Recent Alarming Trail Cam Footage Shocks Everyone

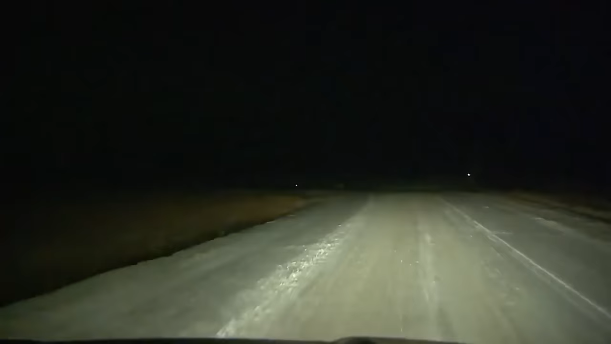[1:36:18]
video feels like a secret journey showing the deer moving gracefully
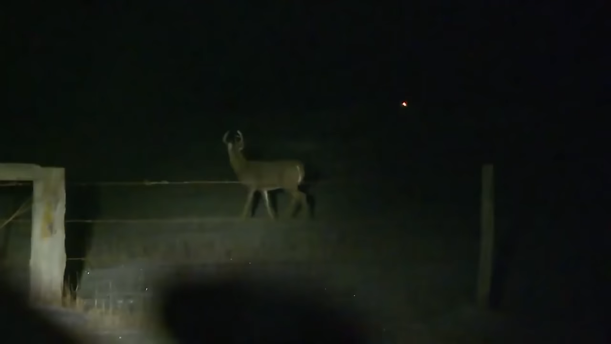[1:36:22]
looking for something unknown the glow in its eyes makes the scene feel magical like something out of a fairy tale every step the deer takes seems careful like it's following a secret plan this interesting video makes us feel amazed as we watch nature's secrets in the
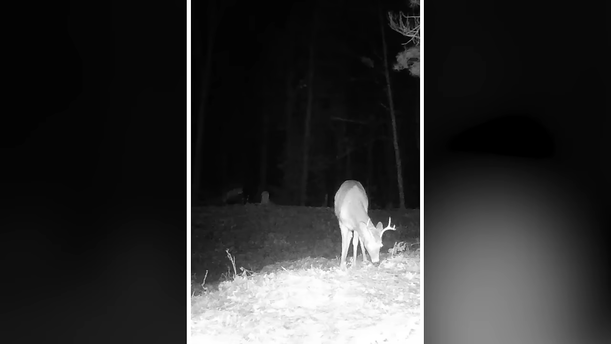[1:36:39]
moonlit forest it's like a magical peak in the unknown a quiet adventure caught by the careful eyes of the trail camera the deer's eyes glow softly adding to the enchantment of the scene the video takes us into a fascinating world where the deer lit by the moonlight is on a mysterious search its careful movements suggest a hidden plant
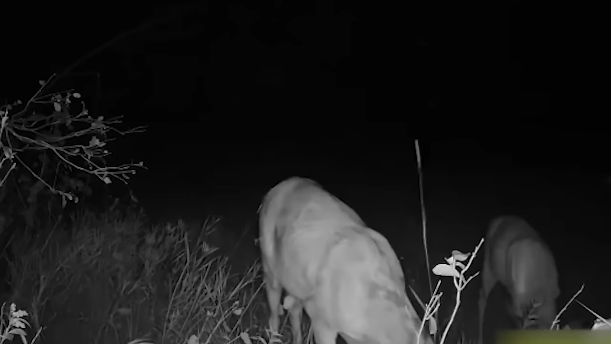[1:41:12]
with glowing eyes was seen with her little one in the bushes they indulged in a secretive snack the
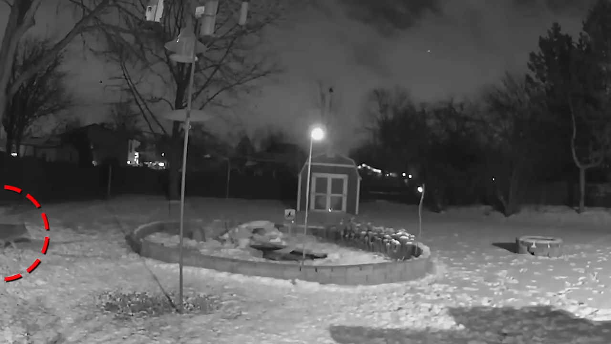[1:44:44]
in the eerie depths of the night the watchful eye of the backyard camera bore witness to a truly mystifying spectacle a cryptic video unfolded revealing a wild figure that sent shivers down the spine a mysterious coyote its presence haunting the very ground it trod upon the coyote a creature of the untamed moved with an enigmatic purpose was it a mere wanderer or did it seek something hidden in the shadows the answers remained obscured concealed within the nocturnal embrace
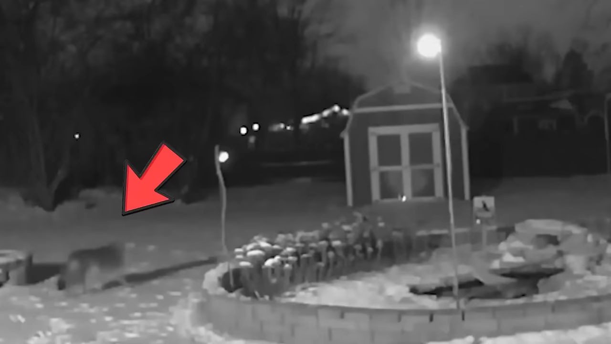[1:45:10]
emerging from the depths of darkness the coyote began its meandering odyssey its
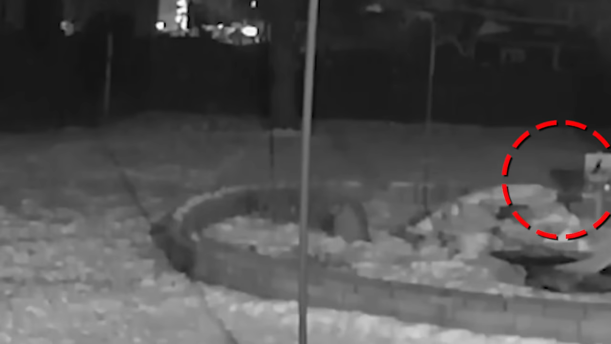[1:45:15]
form appeared ghostly a spectacle silhouette against its
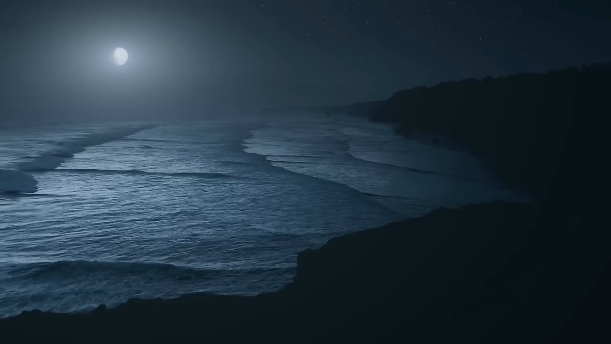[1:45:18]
obsidian backdrop of the night with every step it left behind an air of intrigue and uncertainty then as swiftly as it had materialized the elusive coyote vanished into the abyss once more
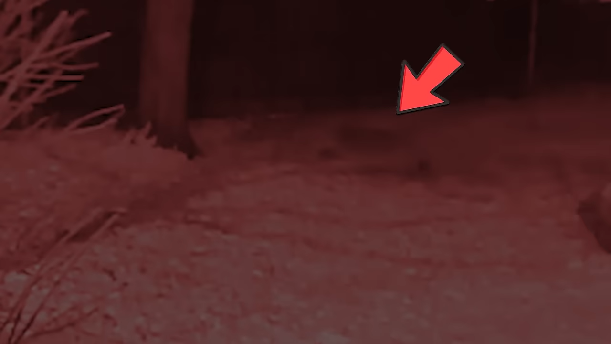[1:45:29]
swallowed by the unknown
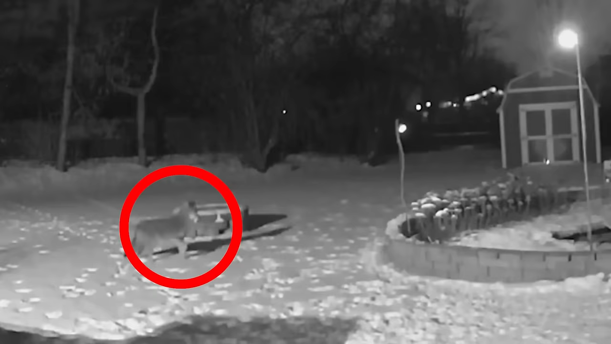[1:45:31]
it was as if the very ground conspired to shield its secrets hiding them from prying eyes and just when one thought it had slipped into the shadows for good the coyote emerged
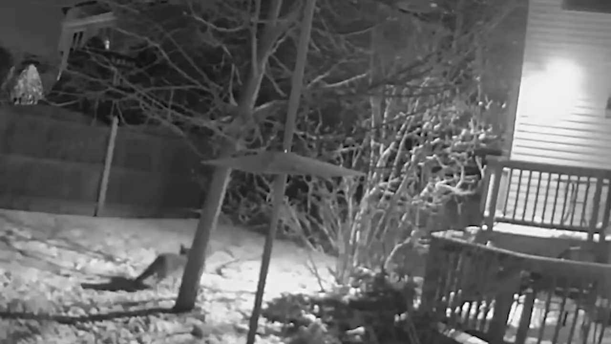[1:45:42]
reassuming its haunting dance on the earth a creature of the wild untethered by the rules of the known world had left an indelible mark on the camera's lens
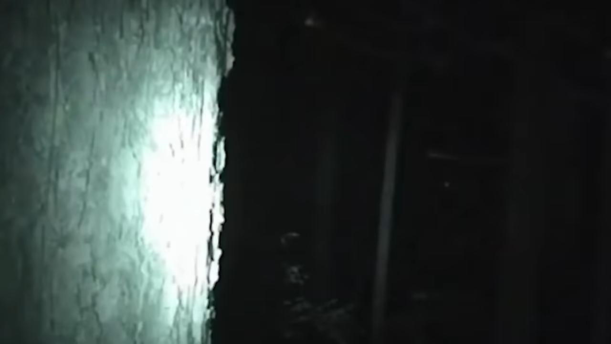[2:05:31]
video shows bright eyes shining in the dark but we cannot figure out where they're coming from even after looking at the footage closely we cannot say for sure what kind of creature has these glowing eyes hey eyeballs eyeballs two eyeballs the
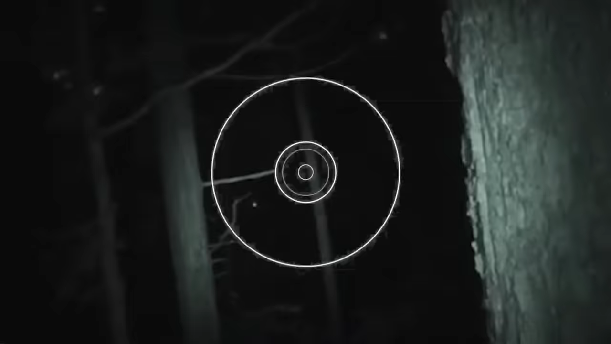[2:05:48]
mystery keeps going because we just can't solve it no matter how hard we try trying to understand this weird thing only brings up
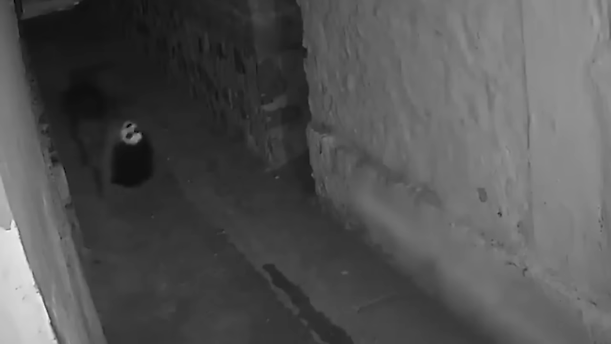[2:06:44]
a shiver runs down my spine as i watch the security footage at first it's just a blurry figure like a person crawling
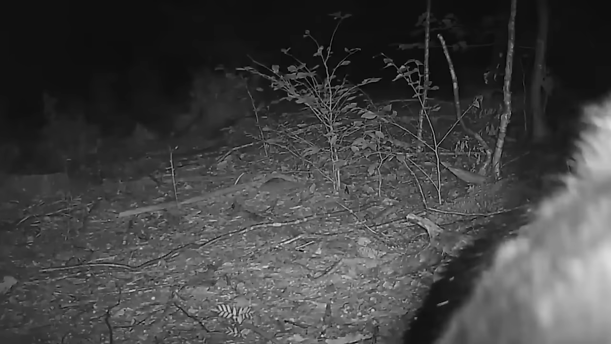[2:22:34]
out in the quiet wild i saw something interesting i
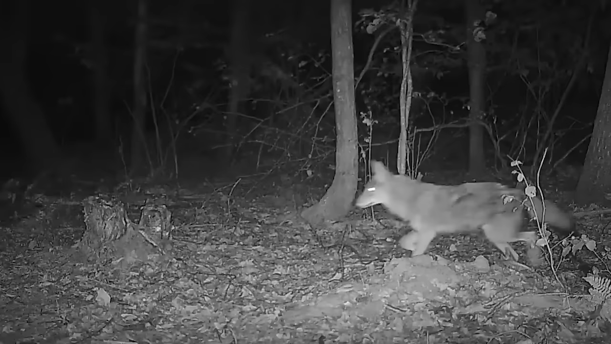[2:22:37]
had my camera and i came across a
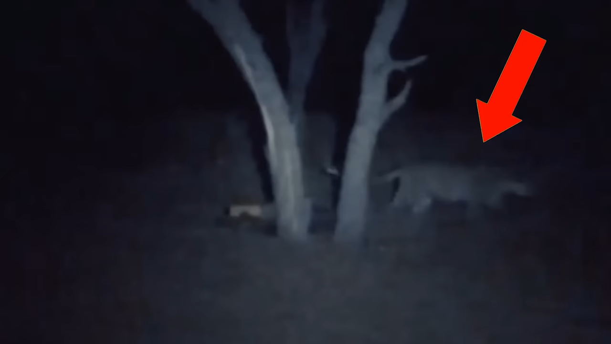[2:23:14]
could feel the tension like a play happening in nature my camera was rolling catching this wild moment showing how each animal has its part in the tough dance of staying alive
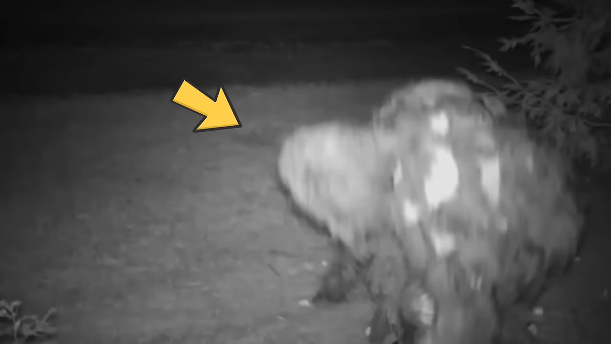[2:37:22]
four a mysterious figure appeared wearing a haunted suit the cloak and dagger attire rustles among the trees like a ghost its purpose unknown
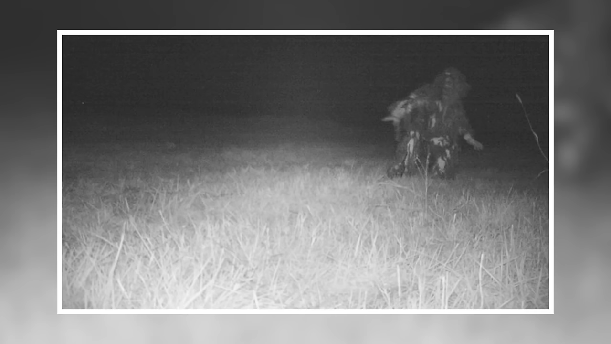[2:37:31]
speculation flirts with reason hinting at playful tricks hidden in the night the haunted house phantom a skilled hider leaves us trapped in a web of mysteries in the moonlit secrecy a signal emerged a mythical dance is there a hidden story behind this nighttime meeting the trail camera's silent frames